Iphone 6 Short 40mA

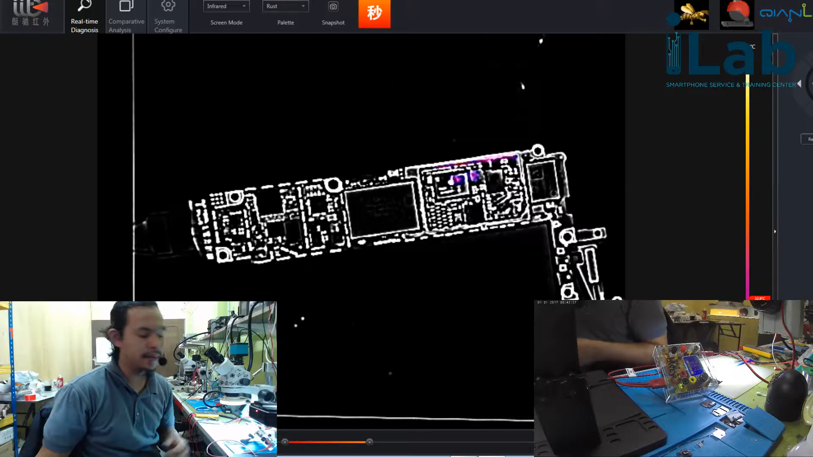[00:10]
Kalau kita tengok pada ni saya akan disconnect dahulu. Okay, bila kita disconnect nanti yang kita lihat dekat sini bila saya on saya punya PSU ni. Okay, dekat sini ada bila saya sambungkan pada saya punya ni. Okey, dekat sini kalau korang boleh tengok dekat situ ada 4.2.
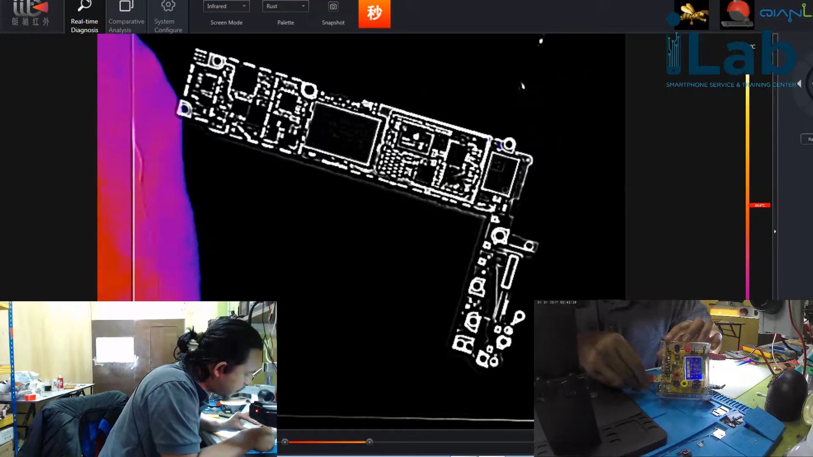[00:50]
Yang ni 1 mm punya ni. Tak pasti kenapa buat 1 mm. Tadi elok je. Jadi saya perlu rendahkan sikit voltage untuk operate dia. Okey, sekarang output yang dikeluarkan, input yang saya set adalah 4.97. Okey, output yang dikeluarkan adalah 4.2 volt.
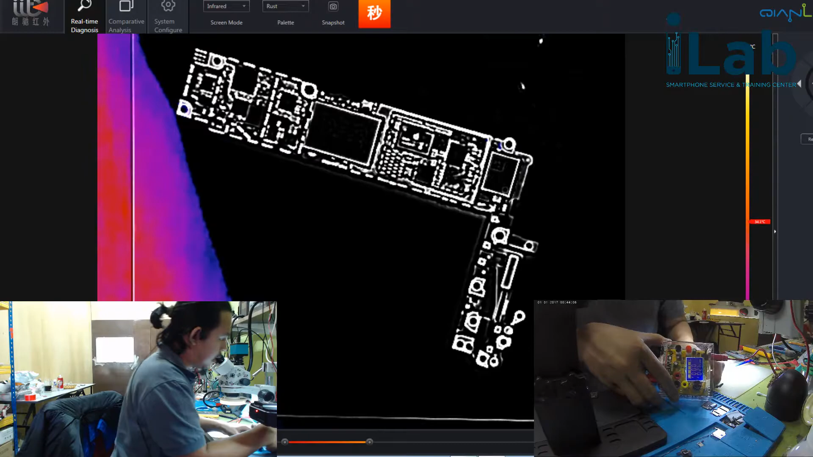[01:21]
Okey. So sekarang 4.2 volt ni bila saya sambungkan kepada board iPhone 6 yang kita ada sekarang ni.
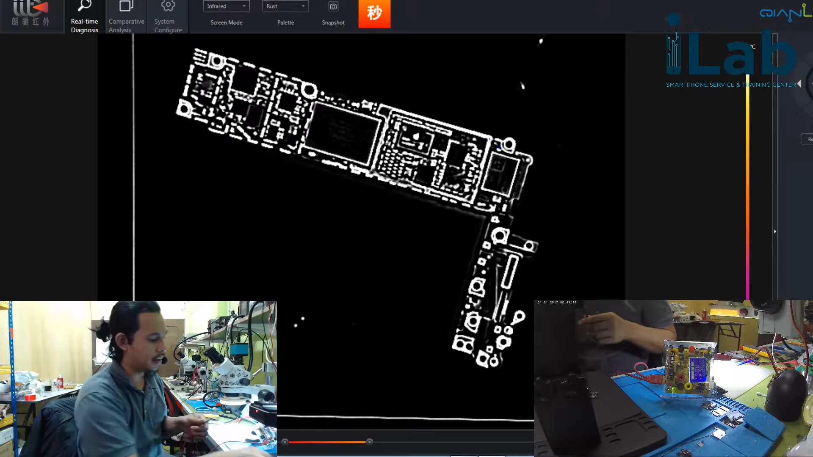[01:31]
Okey.
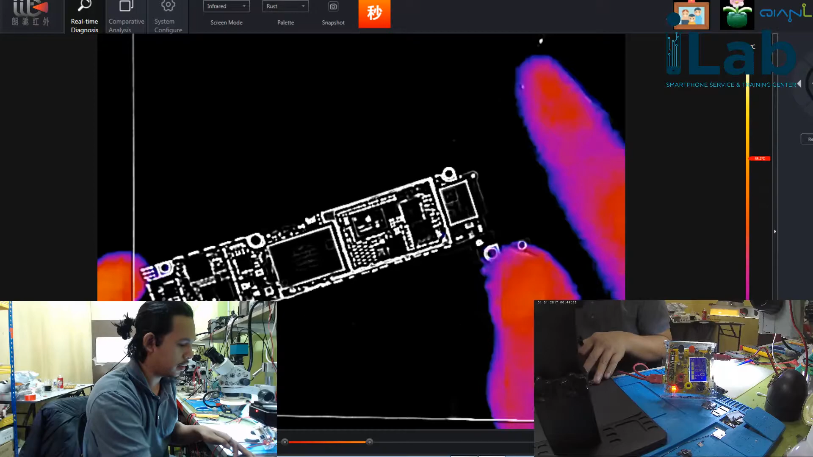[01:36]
Okay, ini adalah board iPhone 6.
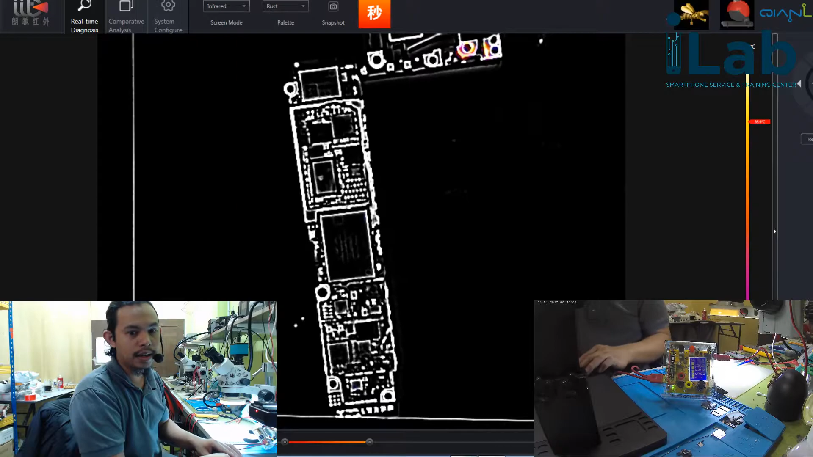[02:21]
Okay, sebab yang ni adalah shot yang terlalu kecil. Okey, 50 mm. Jadi saya akan dekat sini saya akan manually cari benda apa yang shot. Okey, dekat sini pada bahagian hadapan ni kalau kita tengok tak ada shot. Okey, kalau tengok pada bahagian ni, ini adalah reflection eh. Ini adalah reflection.
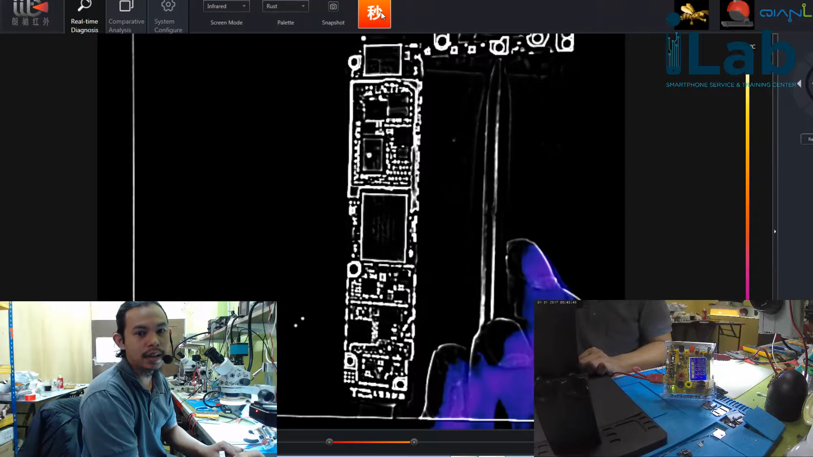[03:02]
Jadi mana-mana besi dia akan reflect dengan temu kamera. Jadi benda ni bukan shot sebenarnya. Dia hanya reflection. Jadi kalau kita tengok dekat sini, saya tak jumpa mana-mana shot pada area hadapan, area belakang ataupun area hadapan.
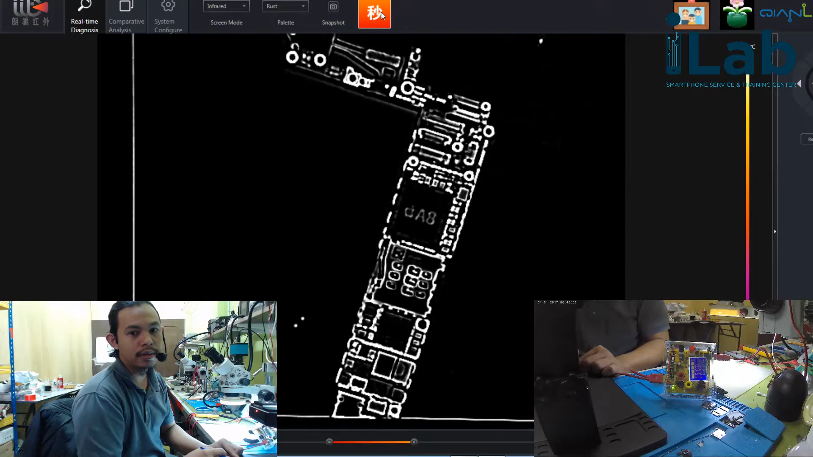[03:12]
Untuk case ni kalau saya sambungkan kepada power supply, ini kalau gunakan iPower X, kita dah ada bacaan M dekat situ.
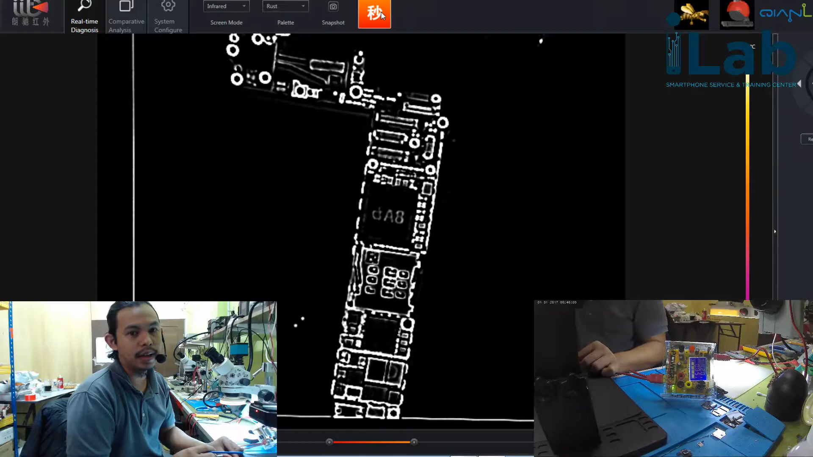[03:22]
Jadi pada power supply agak susah bagi saya untuk cari benda apa sebenarnya yang rosak. Okey. So yang ni kalau kita tengok secara normalnya tak ada benda yang nampak macam tak ada benda yang nampak macam short. Okey. So kita tengok dekat situ.
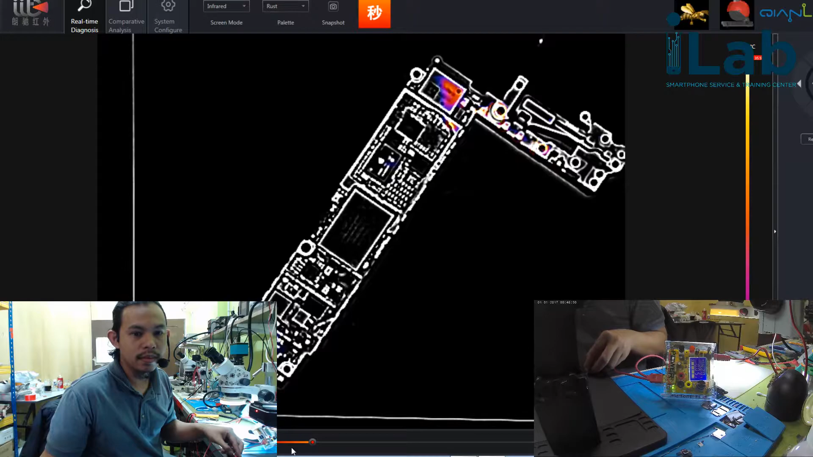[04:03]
Saya tak tahu komponen mana yang short sebab yang tu adalah reflection. Okey, kalau kita cari lagi
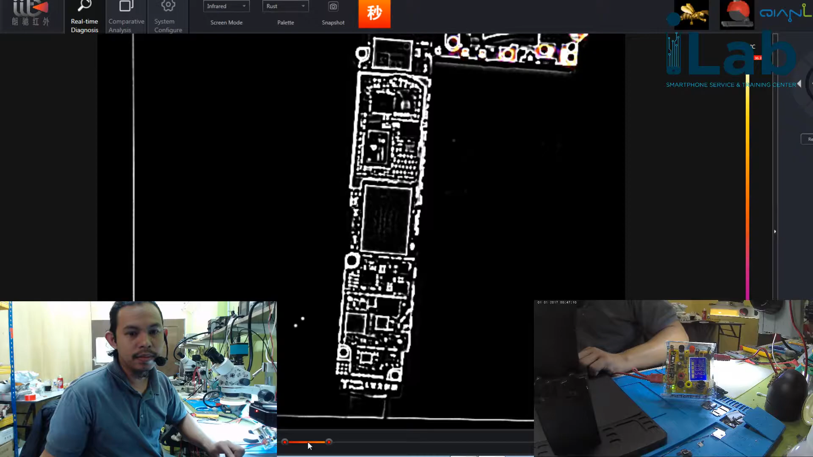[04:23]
tak ada. Pada 40 mm ni saya tak jumpa apa-apa shot. Okey.
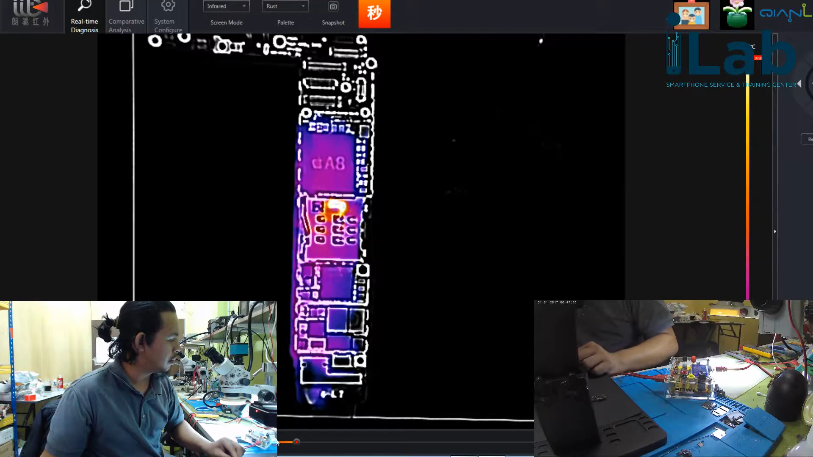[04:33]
Plus phone ni error 2005 eh.
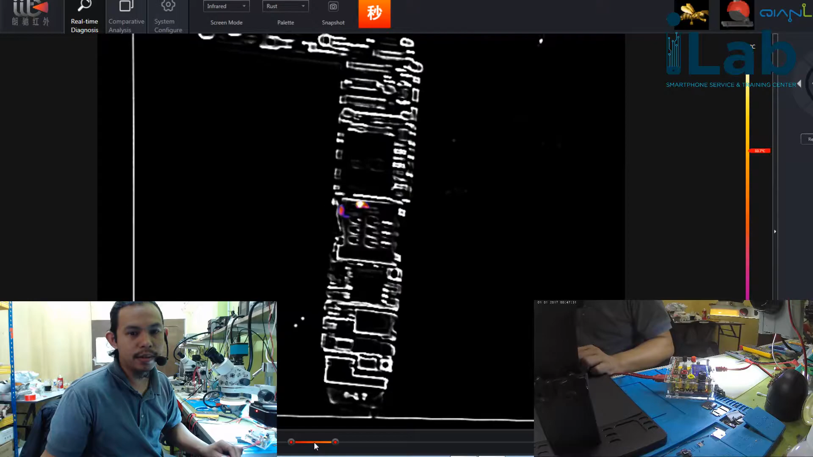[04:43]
Dia sangat susah untuk saya troubleshoot dekat mana dia punya shot. Sebab saya tak tahu dekat mana dia punya shot. Kalau kita tengok, kita low down decrease lagi dia punya ni. Okay,
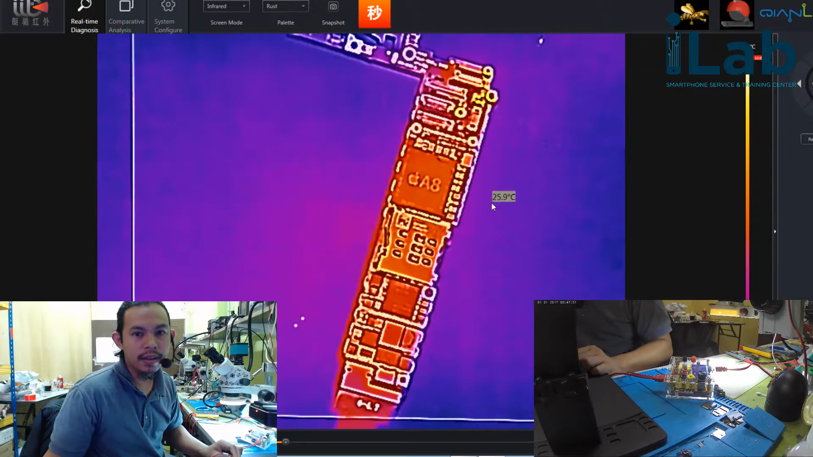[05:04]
saya ni yang ni saya biarkan dia kepada automatic range. Jadi saya sedang mencari benda yang short.
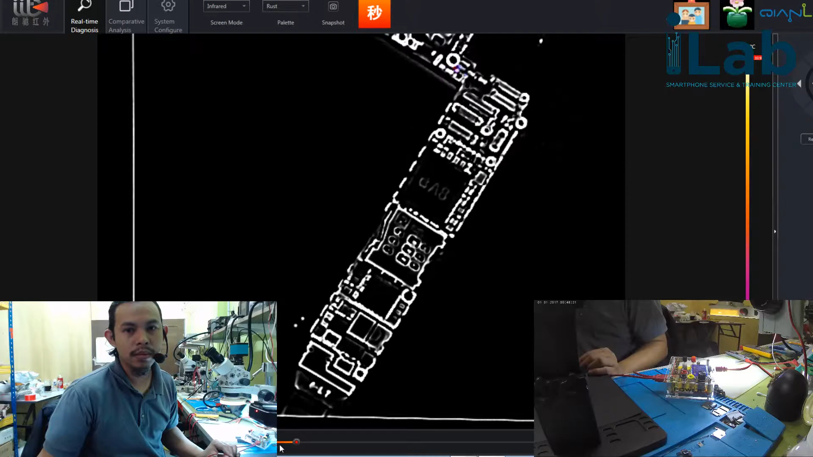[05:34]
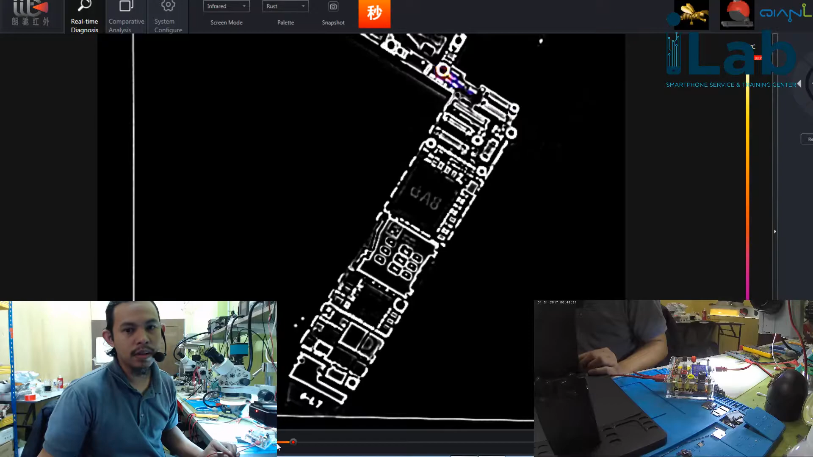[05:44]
Ni VCC main dia memang tak normal sebab saya dah ukur dengan tak ada satu komponen dekat sini, tapi yang ni mungkin reflection ataupun betul-betul dekat sini.
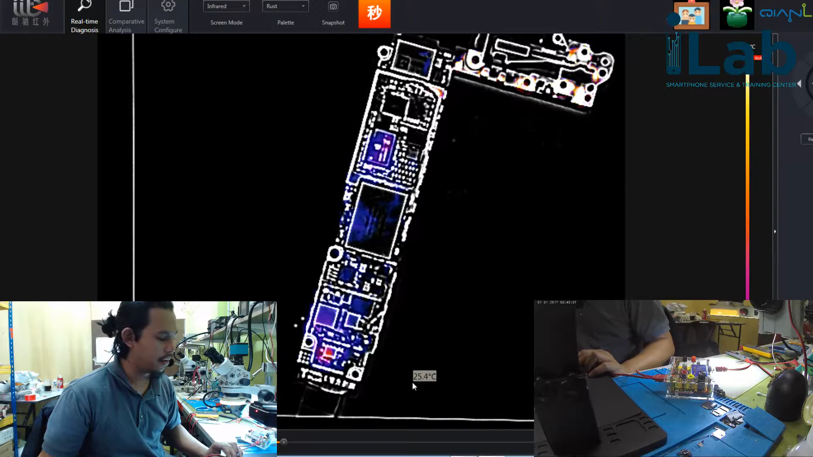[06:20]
Okay, kalau kita tengok dekat situ dia dah mula mengeluarkan suhu pada area situ,
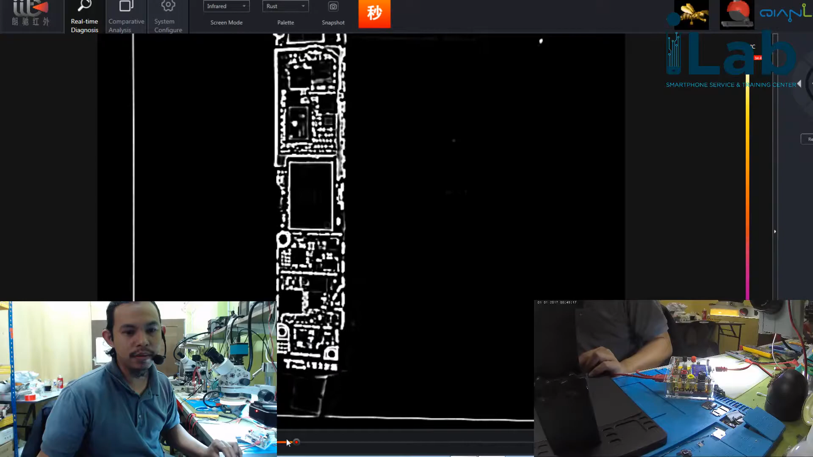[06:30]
ataupun mungkin benda tu adalah reflection. Tapi nak cakap reflection pun tak juga.
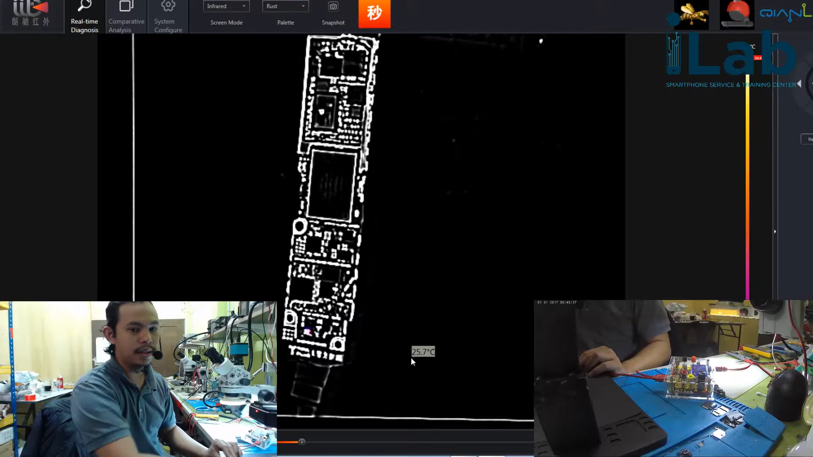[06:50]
Okay, okay, nanti kita mark area ni. Okay, ini adalah speaker M.
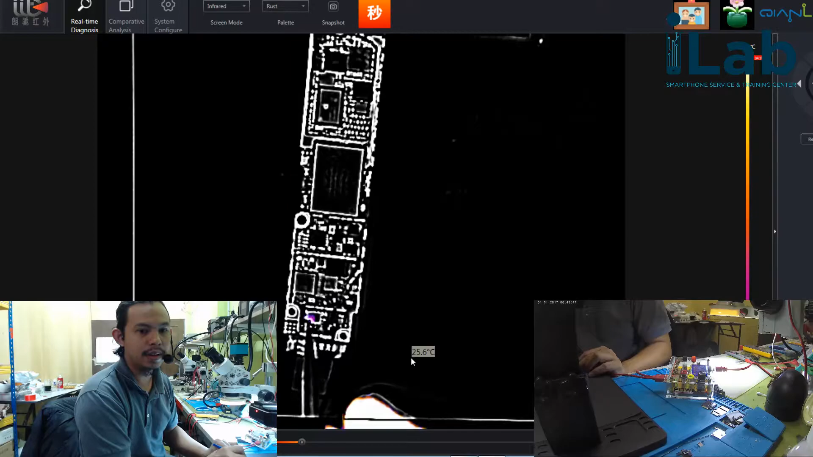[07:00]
Okay, mungkin yang ni akan hilangkan shot dia. So, yang ni adalah speaker M. So kita skim lagi. Okay, kita tengok kalau pada bahagian hadapan ni, kalau kita tengok semuanya seakan normal.
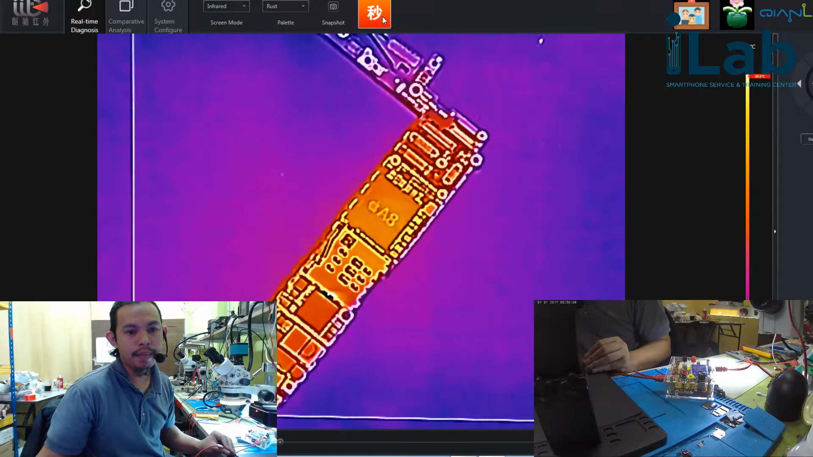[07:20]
Pada bahagian hadapan dia seakan normal, tapi pada bahagian belakang ni kita nampak dekat situ
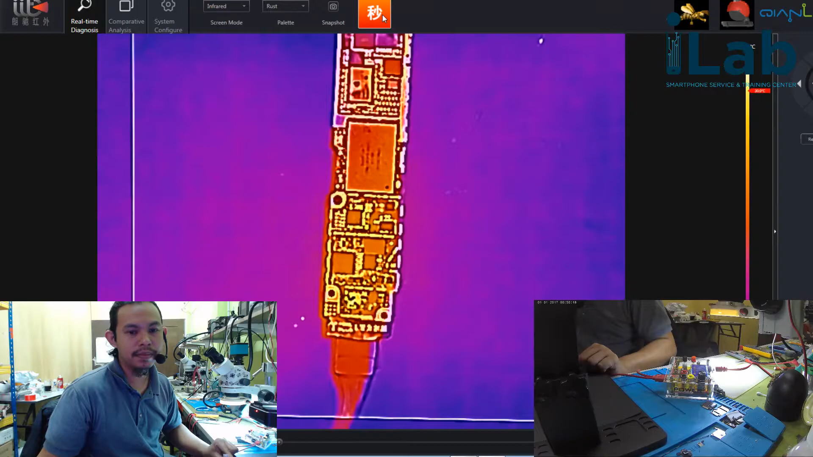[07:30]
okay, kita akan increase lagi.
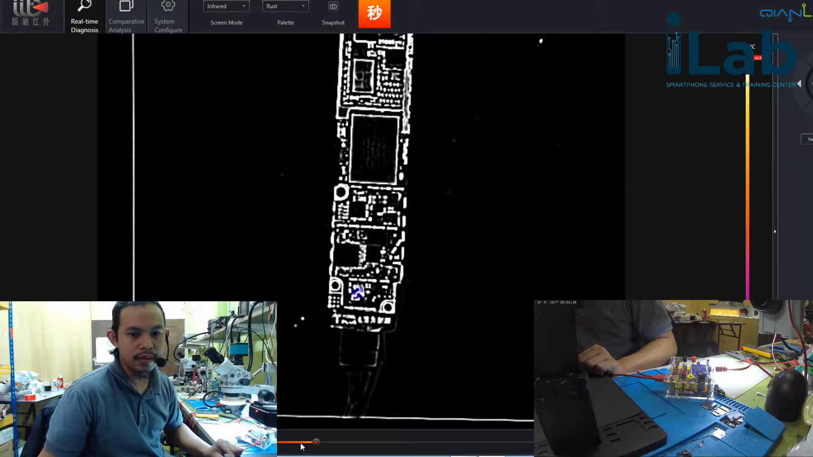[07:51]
Okay, berkemungkinan okay, berkemungkinan ini adalah komponen yang short.